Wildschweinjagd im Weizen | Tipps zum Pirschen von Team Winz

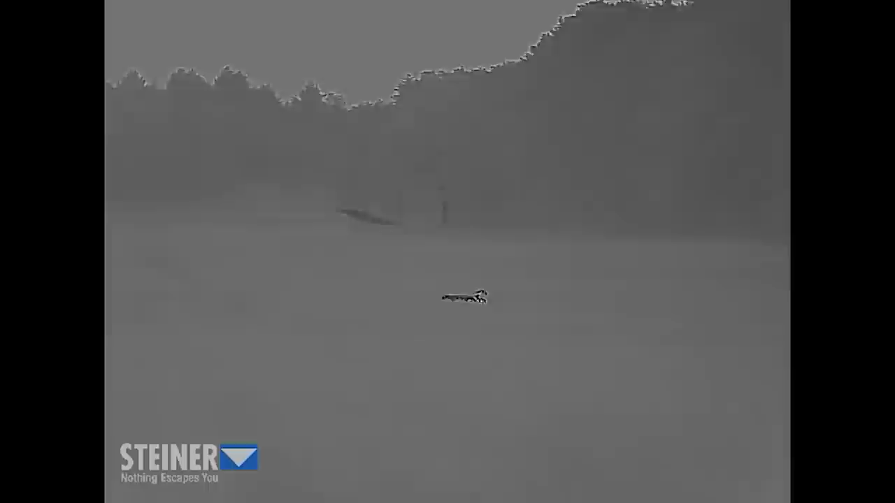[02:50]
dass eine gewisse Geräuschkulisse herrscht, weil auch da knicken natürlich Halme und man hört das Schmatzen.
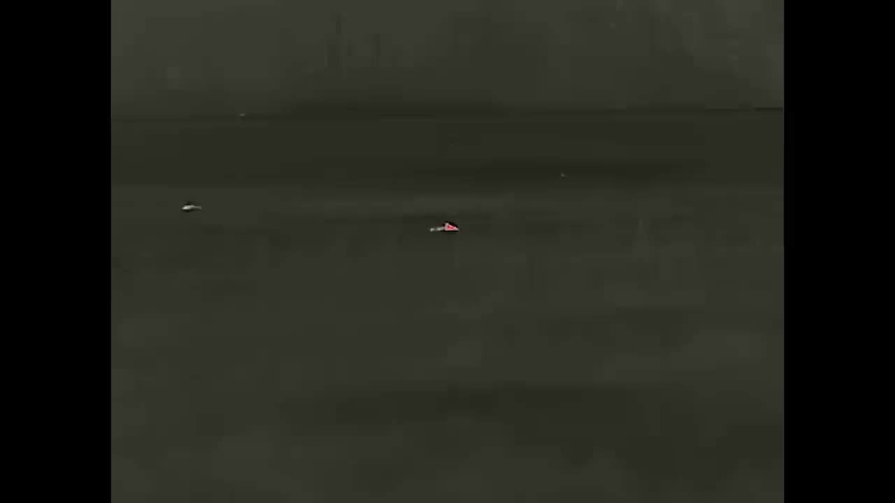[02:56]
Natürlich hören wir das als Jäger auch gut, aber auch untereinander denke ich,
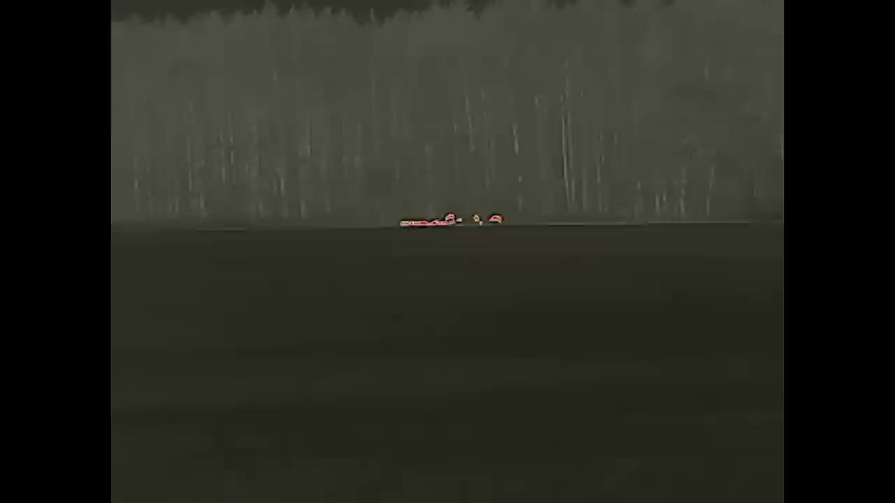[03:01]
dass es die Sauen einfach ablenkt von anderen Umgebungsgeräuschen, die wir verursachen. Also wir stellen hinten an tatsächlich das Thema Geräusche.
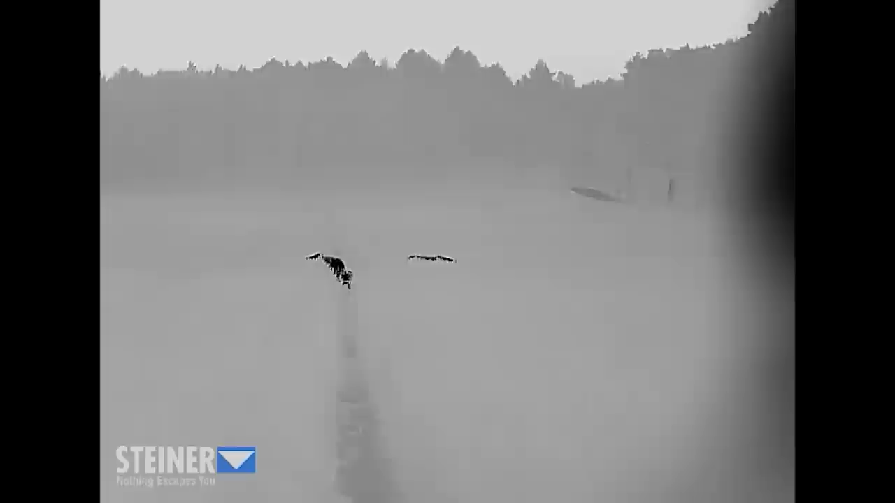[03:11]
Wir achten drauf, aber das ist nicht das Wichtigste.
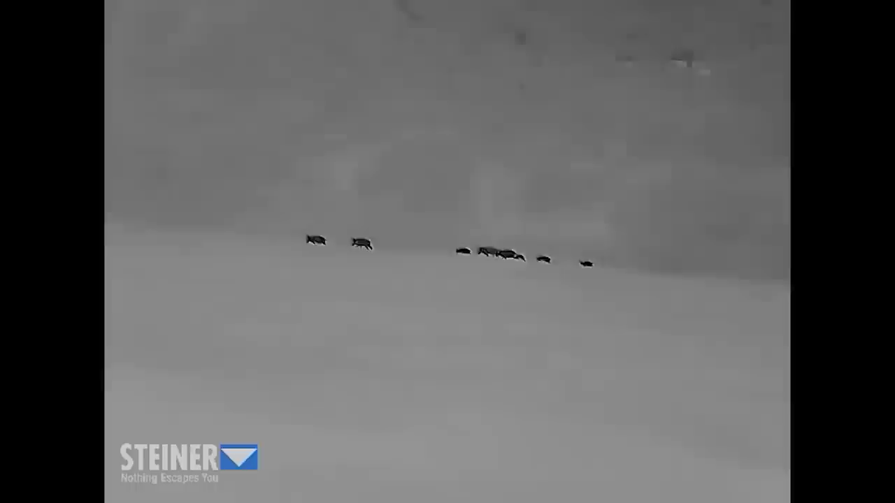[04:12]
circa 100 Sauen anpirschen können. Also es war wirklich eine fantastische Zeit. Wir sind in die Sächsische Schweiz wieder gefahren, weil wir dort wirklich ein Feld wussten,
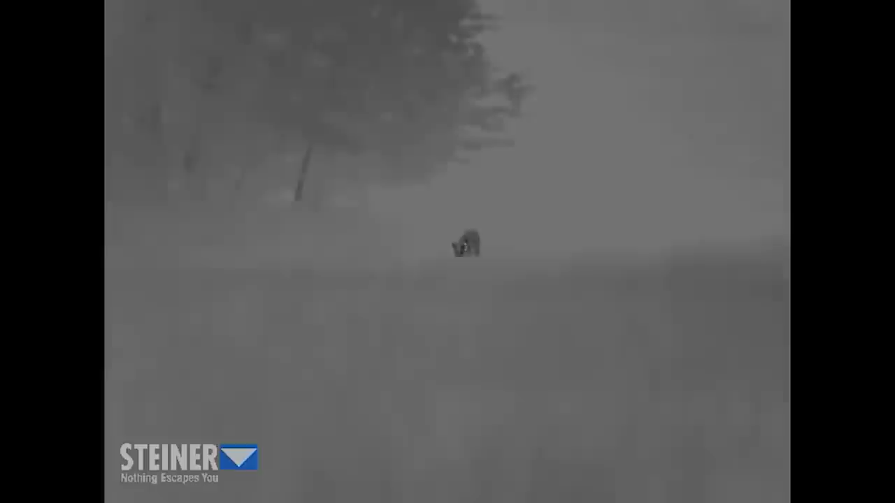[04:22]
dort wimmelt es von Schwarzwild und deswegen haben wir die Chance wahrgenommen und sind hier nochmal hergefahren. Und ich glaube, wir haben Momente für euch eingefangen, die sind einfach fantastisch.
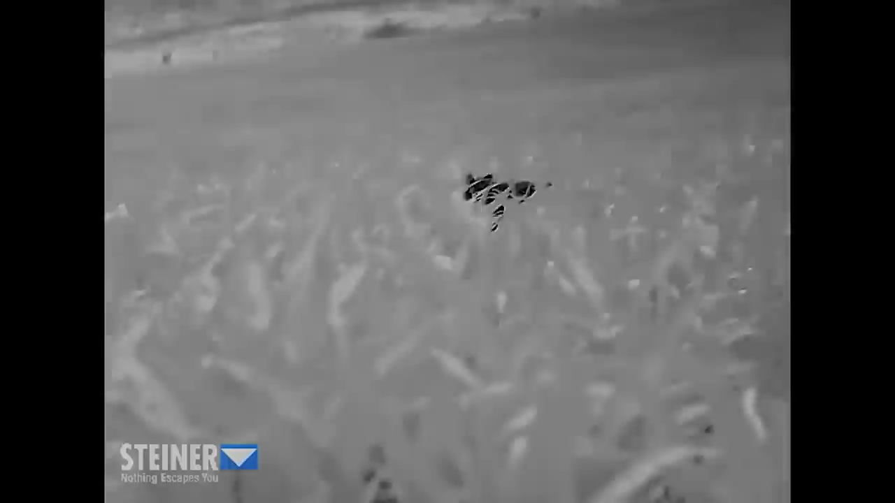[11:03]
standen in einer Fahrgasse und die Sauen kamen durch den Mais Richtung Weizen und wollten genau dort, wo wir am Weizen gestanden haben, einwechseln. Und also es war Wahnsinn.
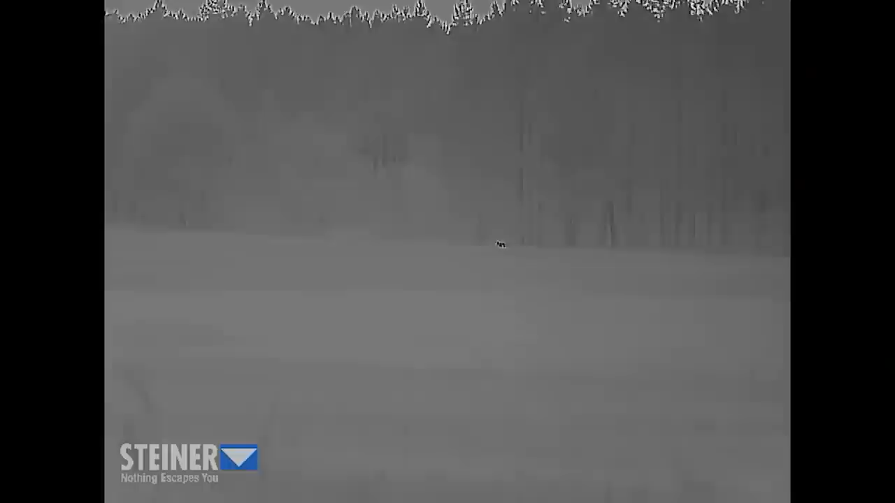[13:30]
Wir hatten aber nicht nur spannende Begegnungen mit den Sauen, sondern tatsächlich auch mit einem Wolf. Parallel zum Weizenfeld zog er eigentlich mit uns an einer Landstraße und man konnte sehr schön beobachten,